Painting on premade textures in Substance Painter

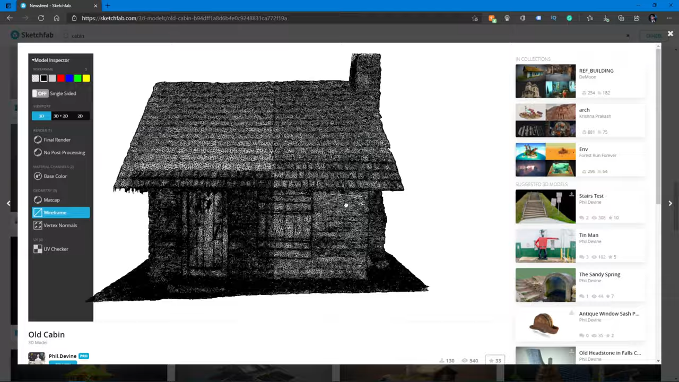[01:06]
In this house the wireframe shows a massive amount of polygons because it's scanned and the UV is automatically generated from the photo data.
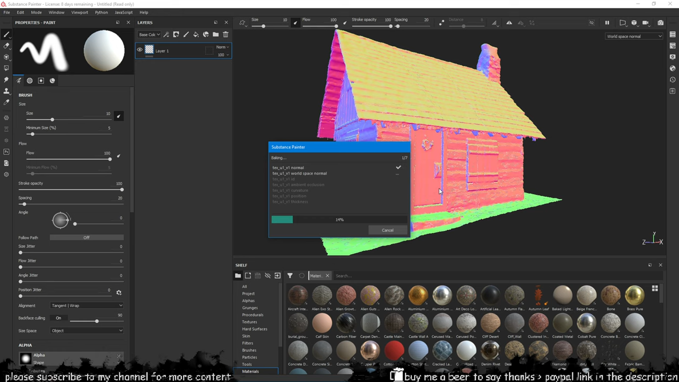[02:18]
So start baking the mesh using itself as a basis as we do not have a high poly model and this building already has quite a lot of the detail into the geometry to begin with.
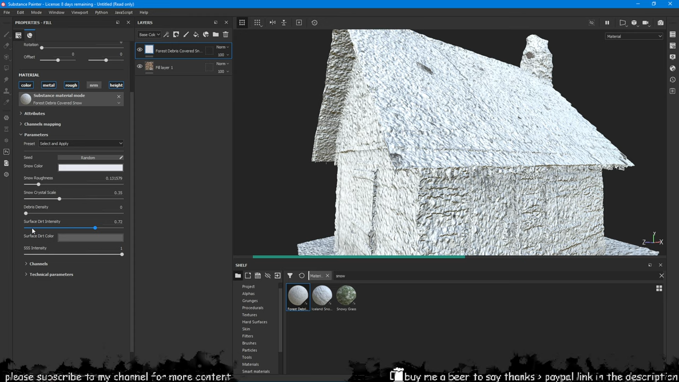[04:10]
Also you can add a black mask for the snow
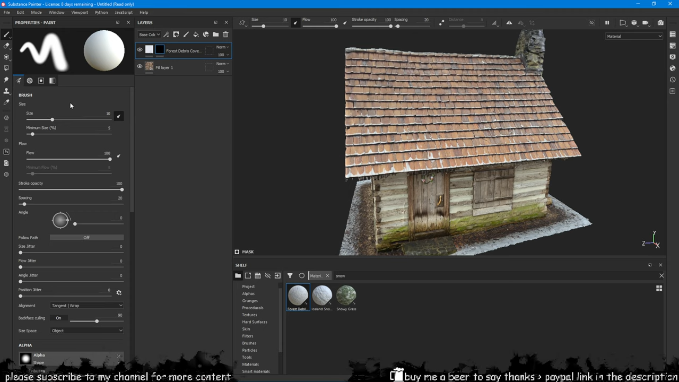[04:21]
so we can start spreading it on the building using the maps that we have baked earlier. Using generators we can easily spread the snow on the building for a realistic feel.
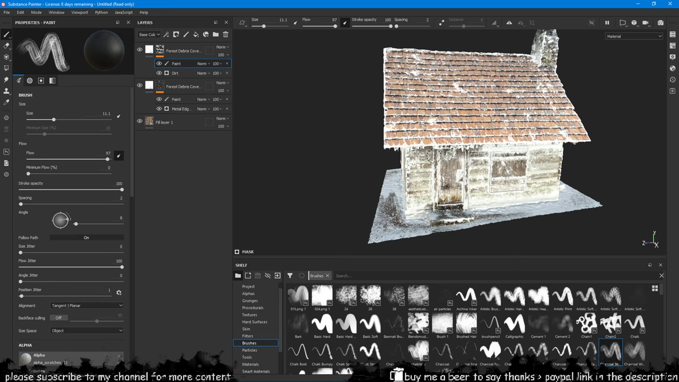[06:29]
As a bonus tip you can also activate alpha blending in Substance Painter and then add an opacity layer so you can paint transparency on your windows or walls or whatever.
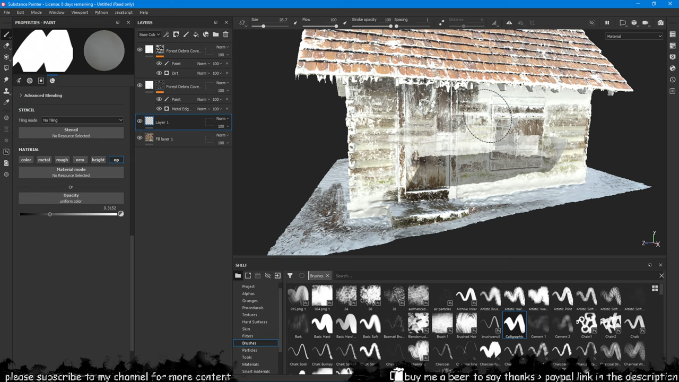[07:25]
And hey we can now see inside.